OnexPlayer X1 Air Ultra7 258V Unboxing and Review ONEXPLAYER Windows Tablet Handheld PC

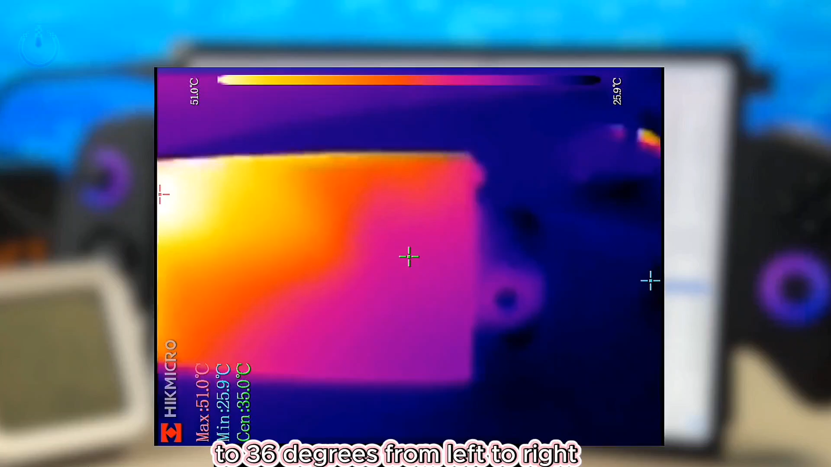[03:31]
On screen: spot 35.0°C, max 51.0°C, min 25.9°C, scale top 51.0°C, scale bottom 25.9°C
The screen's top-corner temperature ranges from 47 to 40 to 36 degrees from left to right. The metal back casing stays cool, with the right side reaching 30 to 42 degrees, tested with an X-Rite color calibrator.